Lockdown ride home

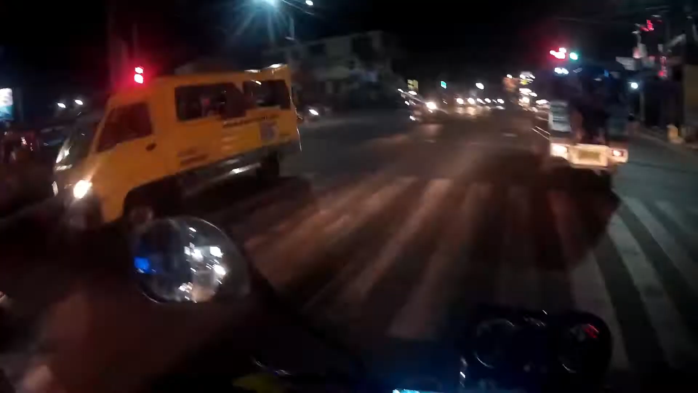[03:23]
So yun. So far, andito ako ngayon sa kanto ng Molino Boulevard sa Molino Road. So, wala pang checkpoint.
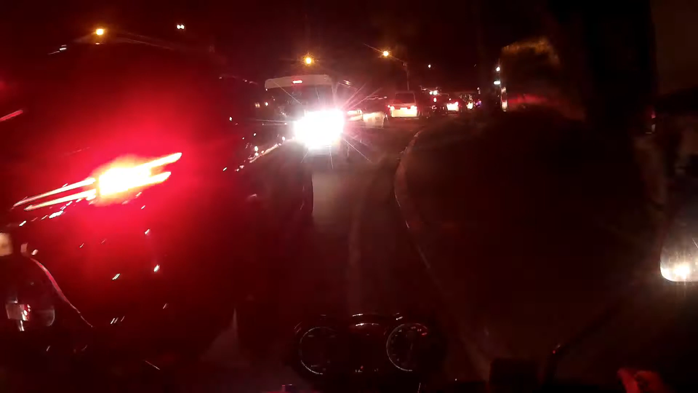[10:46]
open na po siya. Kanina kasi close kayo ng umaga, so ngayon open na, may dumadaan na, pero parang wala ako nakikitang chinecheck. Oh, wala akong, parang wala lang, parang dire-diretso lang sila. So anong
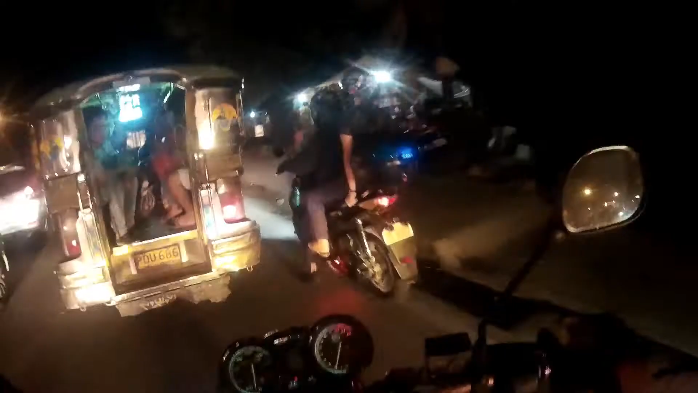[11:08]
yun na ba yun? Yun na yun. So kung merong may virus dun, dire-diretso lang.
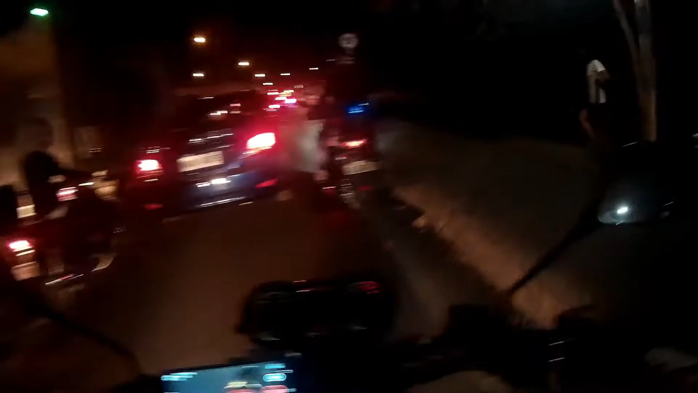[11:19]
Sinasabi ko na may na-observe bahan ko. I'm not saying it mali o tama.
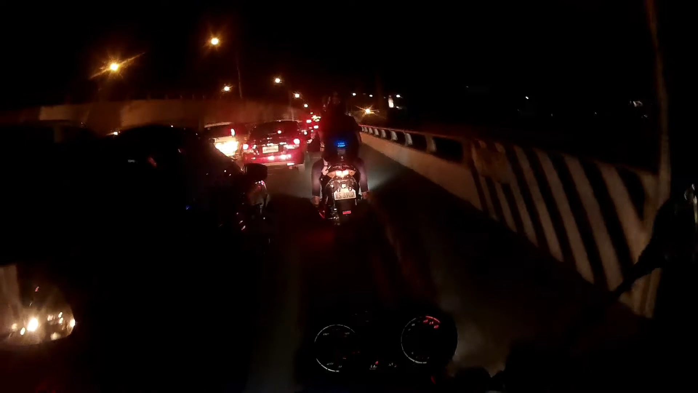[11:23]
Sinasabi ko lang kung ano yung nakita ko. Ayun, hindi natin alam kung mayroon pang checkpoint doon. So ayan, may mga personnel po rito. Hindi natin alam paano ang checking. Ayun.
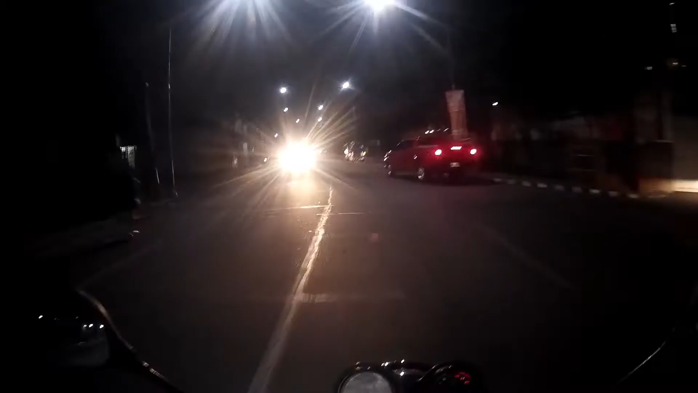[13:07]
So ayun nga po, yun po yung check na nakita po natin ngayon.